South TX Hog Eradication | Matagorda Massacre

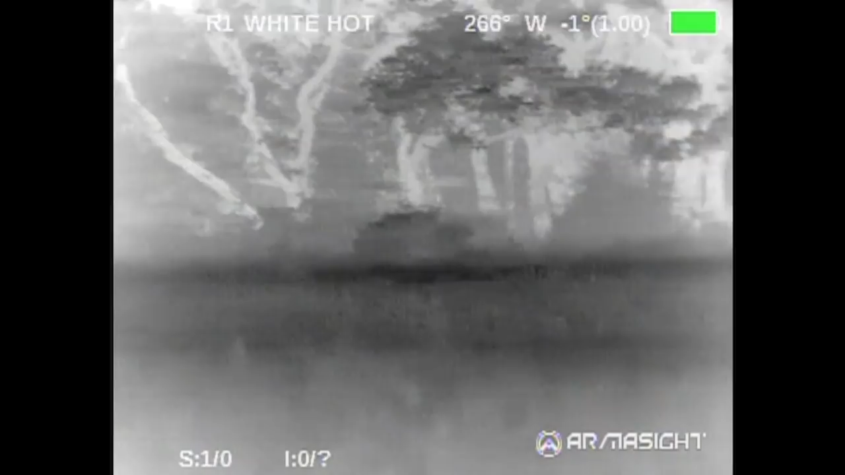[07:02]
We weren't on the road for five minutes, and we spotted this boar out from about 150 yards away.
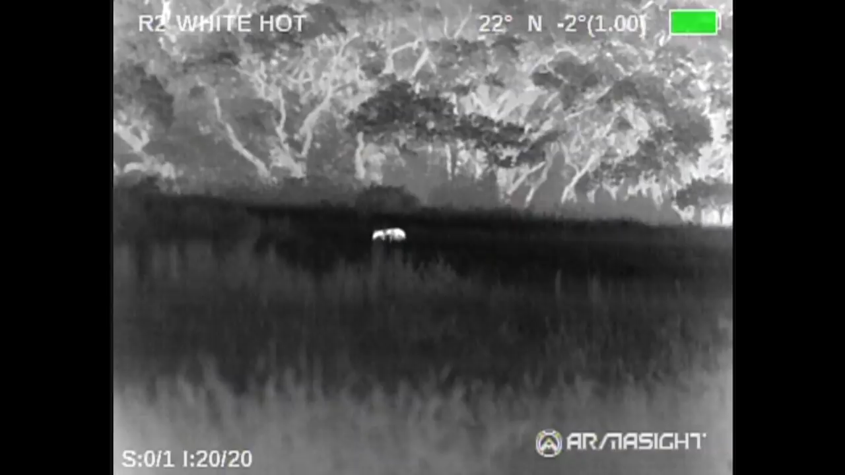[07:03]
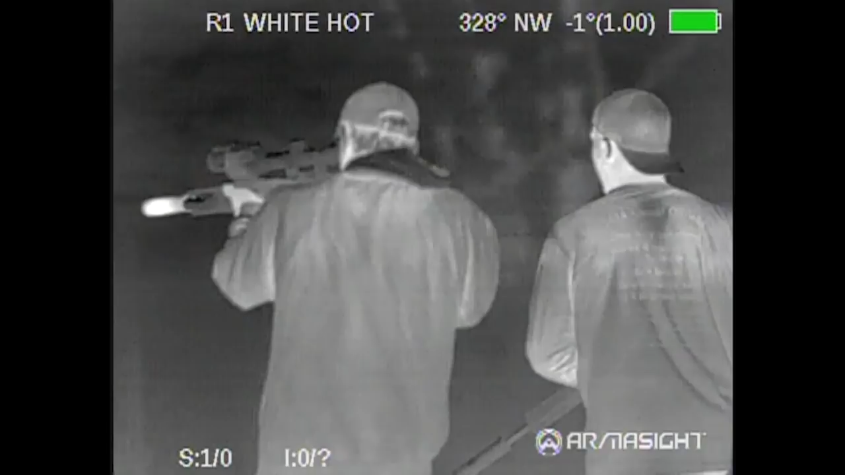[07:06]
And when we got up to him, we realized that he was in some tall grass. So, every once in a while, you're catching, like, you know, the top third of his back, or you'll see just the rear end, or you'll just see the front end.
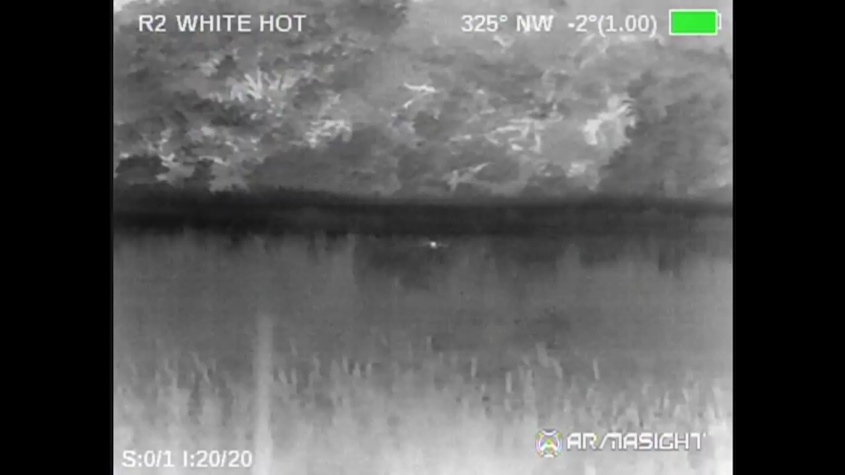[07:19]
You know, we just waited and maneuvered a little bit, got close, so when we had the opportunity to shoot him, we did.
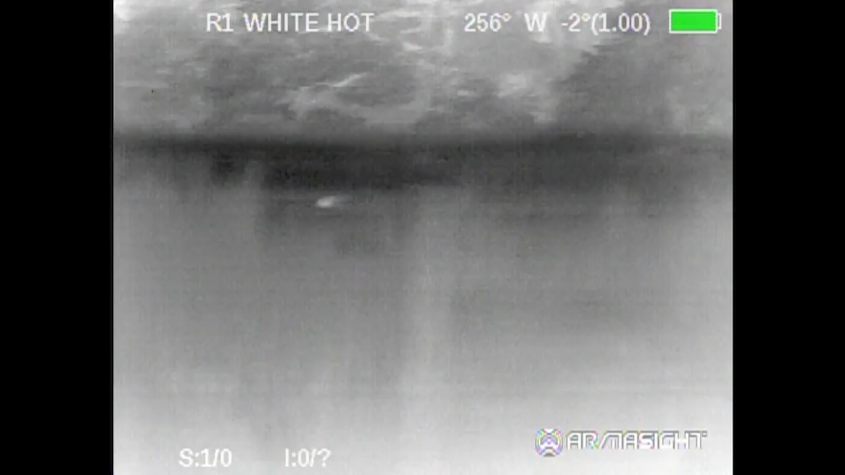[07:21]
He's perfect right now. Three, two, one.
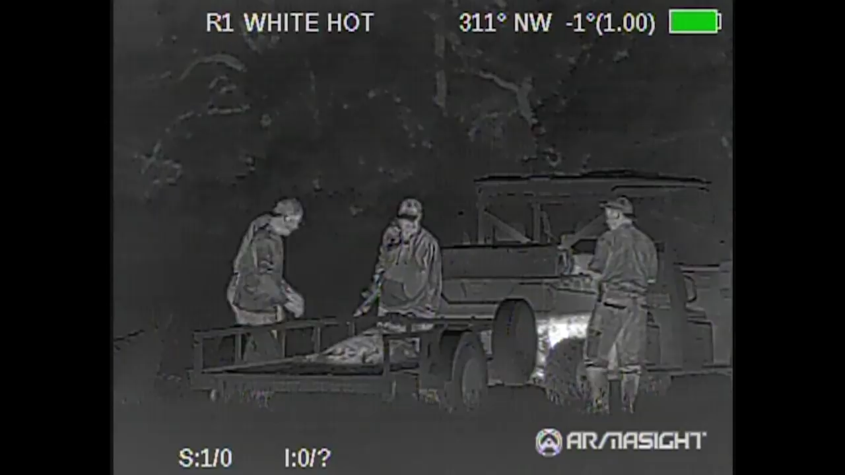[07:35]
This next group we came up on, it was a pretty good-sized group.
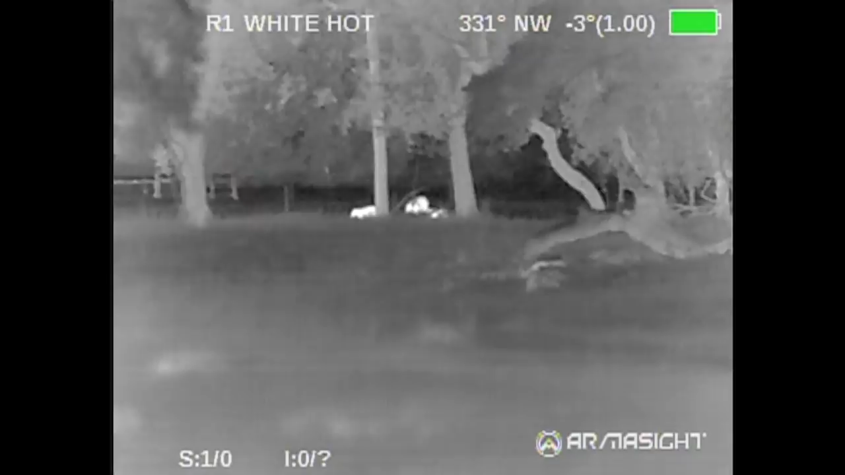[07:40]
They had no idea we were there.
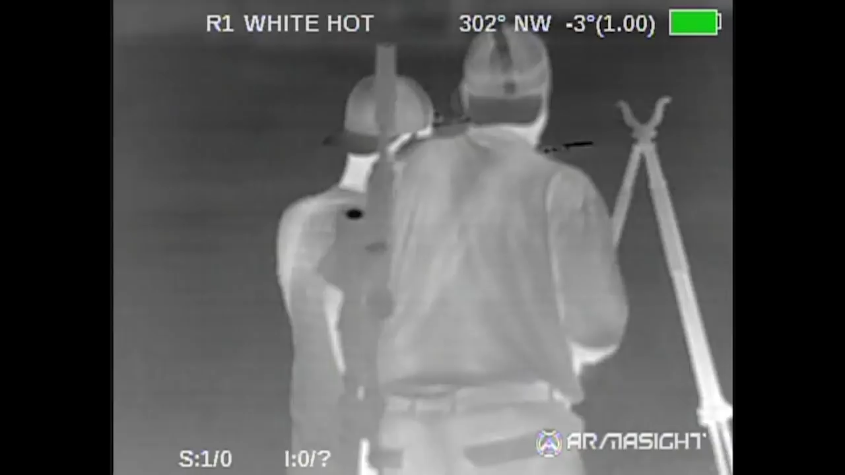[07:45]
We get out, we maneuvered up on them.
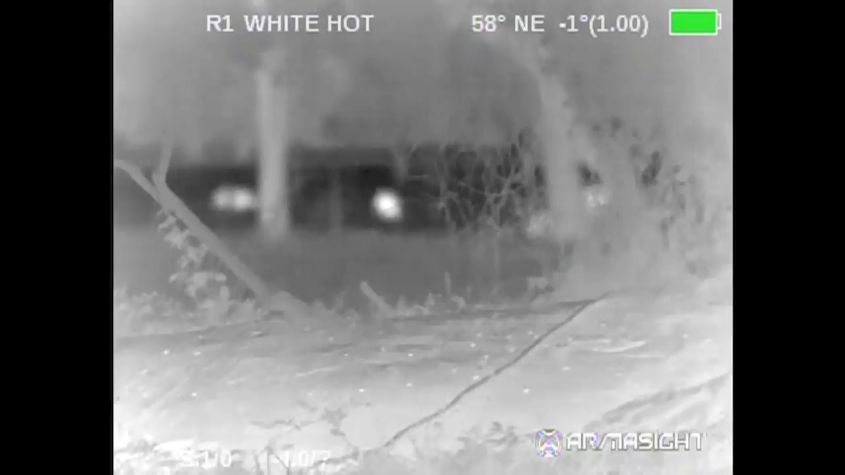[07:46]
We got maybe, you know, 50 yards from them. Did a countdown, three, two, one, and then the chaos started.
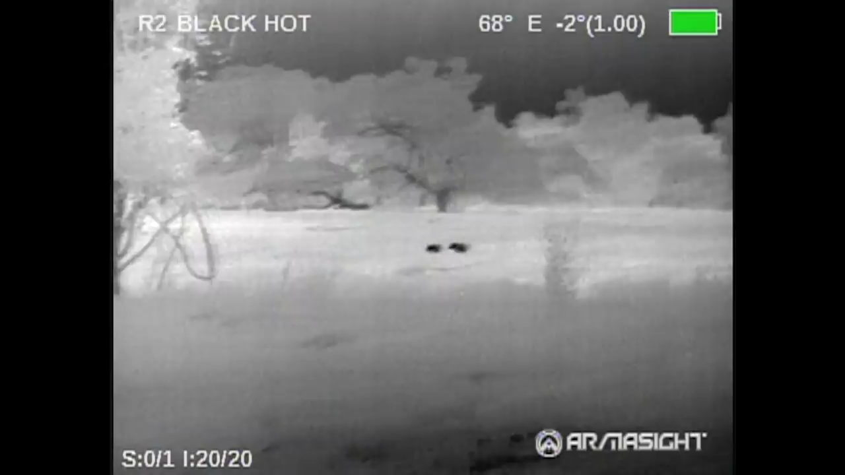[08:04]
The little ones are running around, the bigger ones are running around.
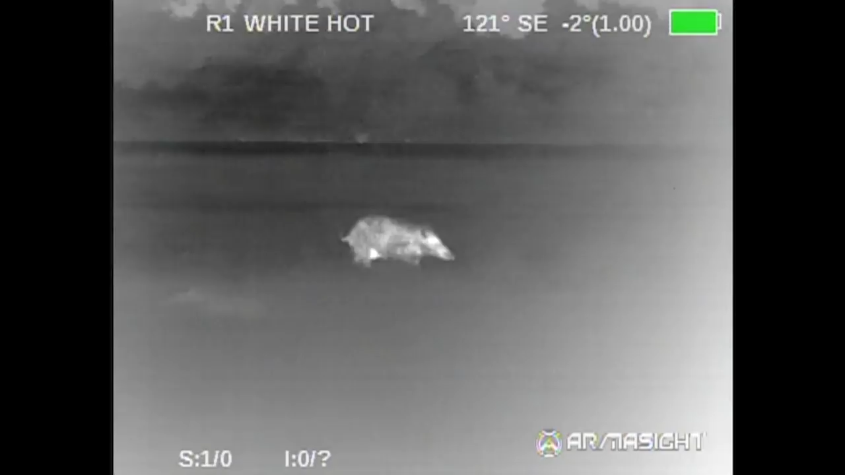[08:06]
That's the fun of it, is the chaos. One thing that's crazy is with these thermals cameras, you can see everything.
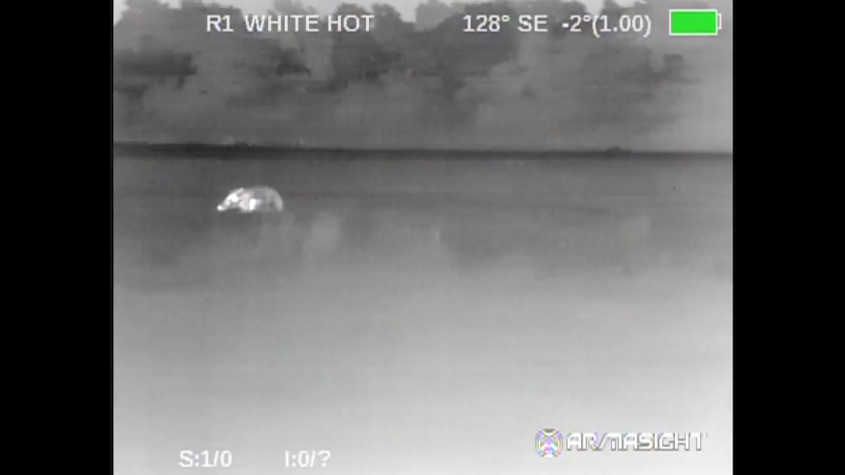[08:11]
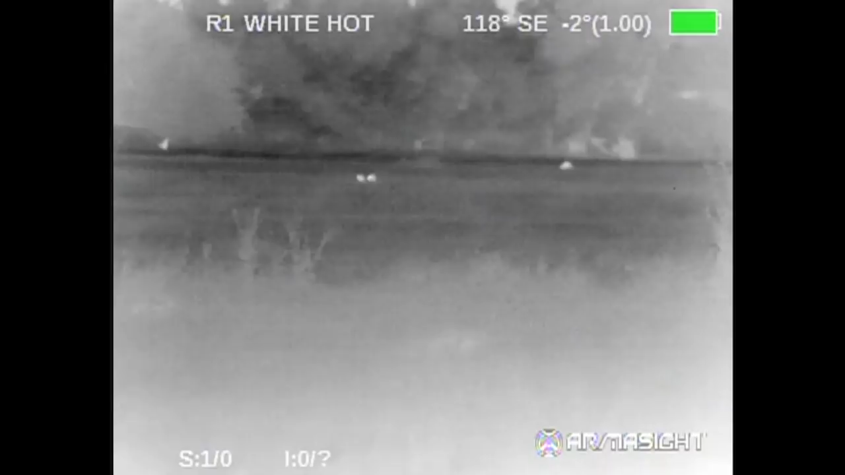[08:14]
We had a baby hog that was running. Keith lined up on him.
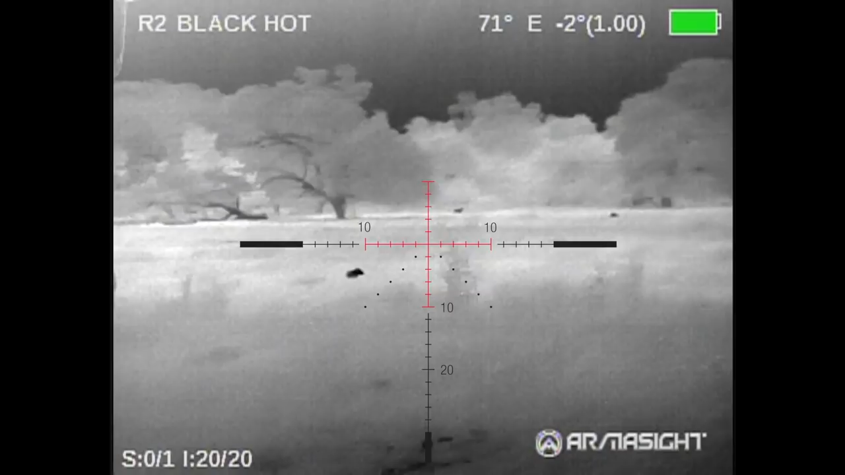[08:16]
He put a dome shot on him.
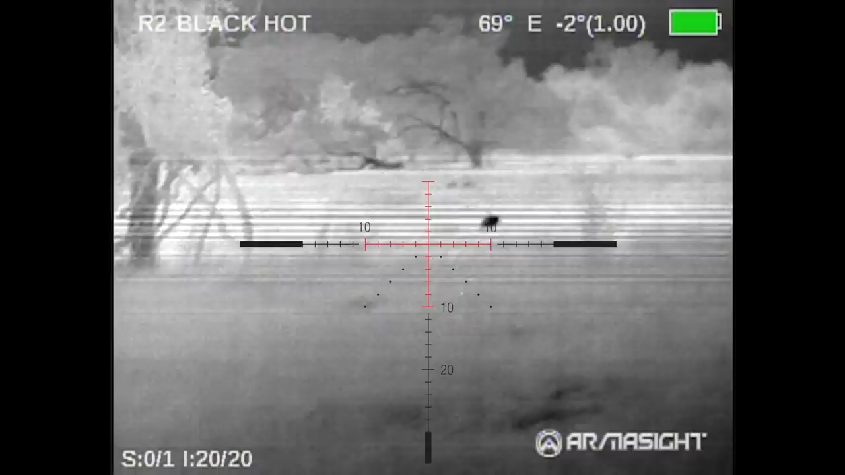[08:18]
I mean, it was like, it looked like he'd been hit with Tannerite on video.
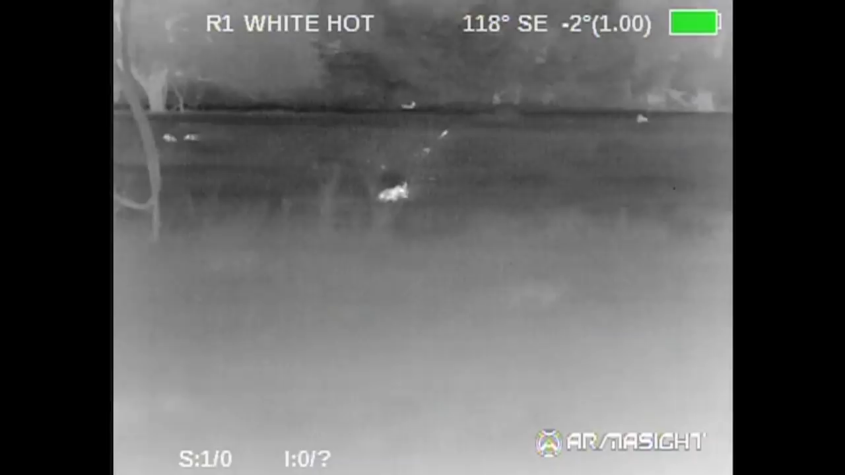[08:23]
You know, people might say, oh, it's a little pig, but it's still a pig. It's going to get harvested and taken out of the population. It has to happen. We had a whole bunch of them in I empty the 20-round magazine,
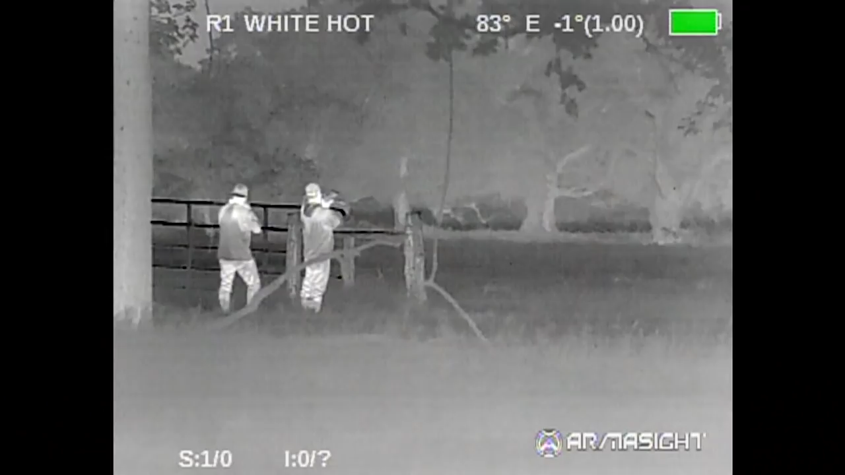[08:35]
and we got them dead here and here and out there.
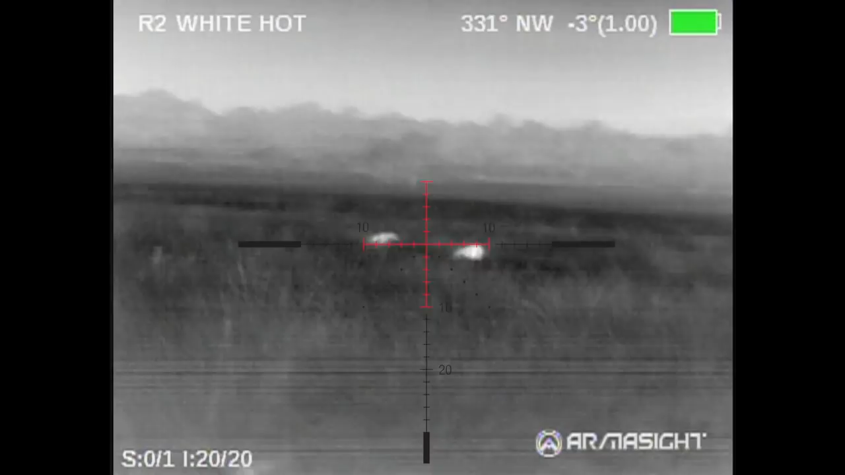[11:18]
And as you can see through the video that we're shooting on this hog hunt, when we're shooting the 308,
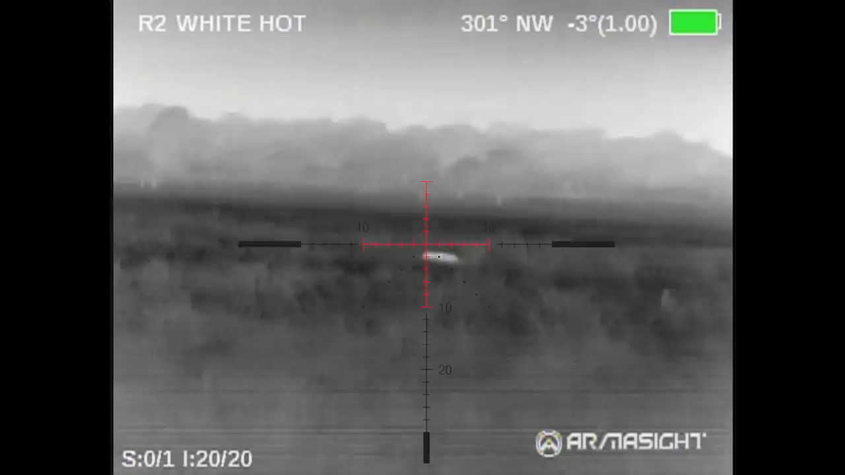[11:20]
there's so little recoil that you can still stay on your target relatively well when you're shooting a lot.